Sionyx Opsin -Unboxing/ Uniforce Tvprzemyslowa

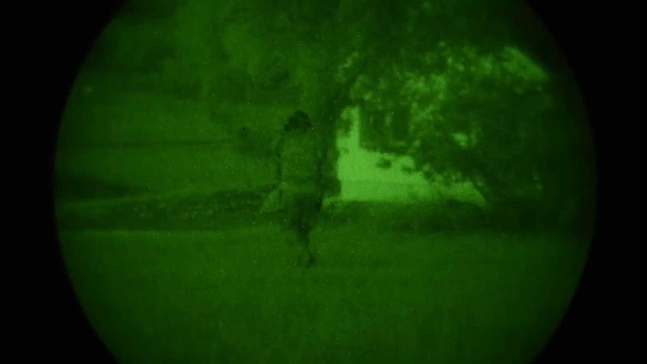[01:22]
Compared to the legacy green and gray scale image intensification products,